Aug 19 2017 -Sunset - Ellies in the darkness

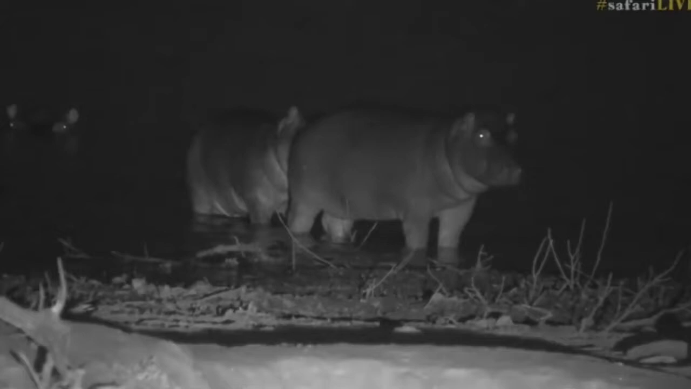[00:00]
Look at this we have got elephants but I have to show you two of our little hippo calves are just standing out of the water and they are so cute the one at the back looks like it's biting its friend's tail and they are staring at the herd of elephants that have just come down towards us we're still in infrared that's why you're seeing in black and white at the moment isn't that absolutely amazing now they've still got a while to go before
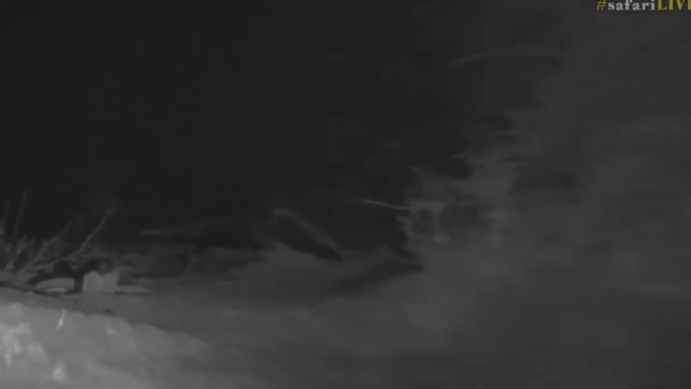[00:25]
they reach of course the the area where they will come in
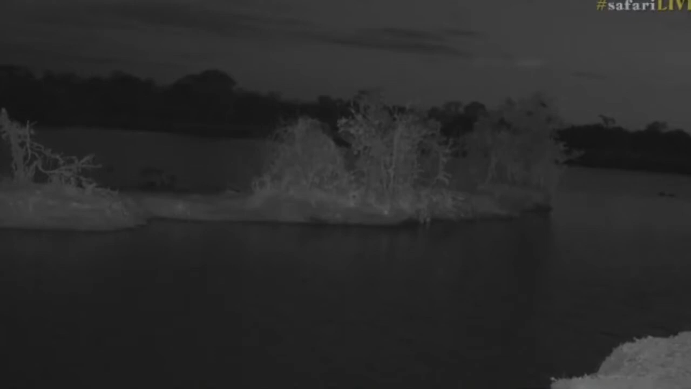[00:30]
grace but then the elephants are just on the other side of the island right in front of my car in fact right in front of Wendy how amazing is that we're so focused on watching those little hippos and the next
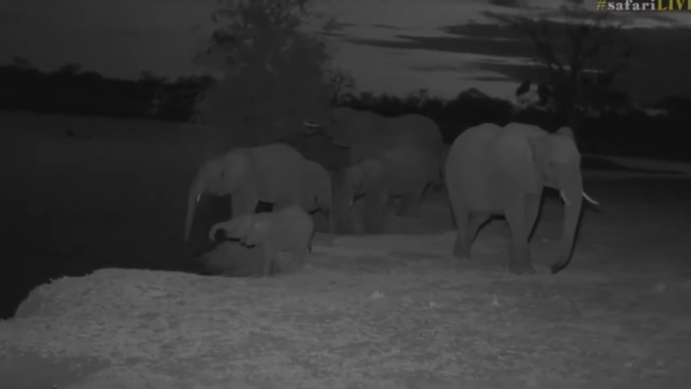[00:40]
minute I heard shuffling of feet and I thought my goodness somebody's coming down very quickly and it's my favorite animal in the whole wide world hello girl yes I know it's dark and you're
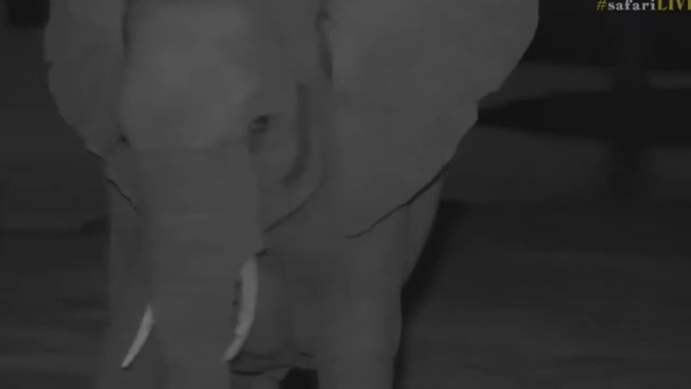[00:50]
probably thinking why are you watching us drink water wonder if it's the herd that we saw their tracks sort of earlier because they've come from from the north I wonder if they just went if sort of feeding in the murawati at some point and decided to come down this side how spectacular two of the largest mammals and then of course the horrible call of the hardida ibis not just one that sounds like there's a whole flock of them roosting unfortunately
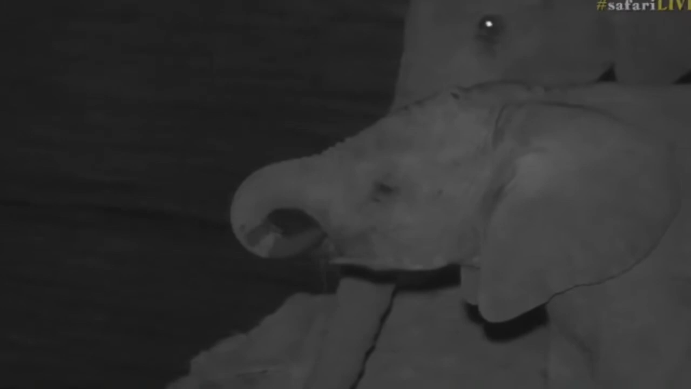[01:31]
I'm afraid more of it is spilling out of your mouth now if you're wondering why we're viewing elephants at night we normally normally we don't we aren't able to because you can't put the spotlight on them they don't like it very much at all but because we're using the infrared light they don't see it and they're completely relaxed as you can see they haven't showed us that they're agitated at all they did come racing down to the water's edge so they must have been quite thirsty remember elephants they do try and drink every single day now kestrel fox you're wondering how well
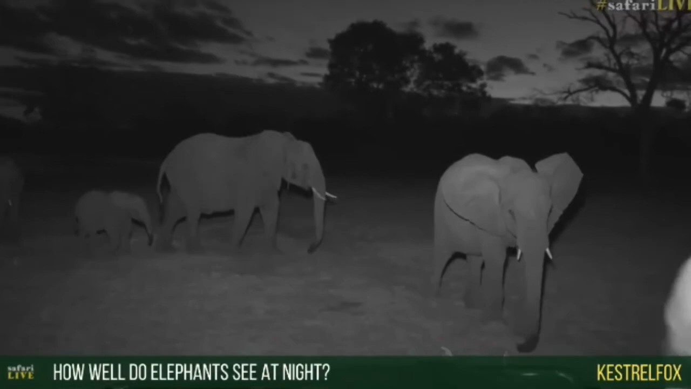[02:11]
because I'm near the edge of the water I might I'm sorry Alice I have to go I couldn't stay still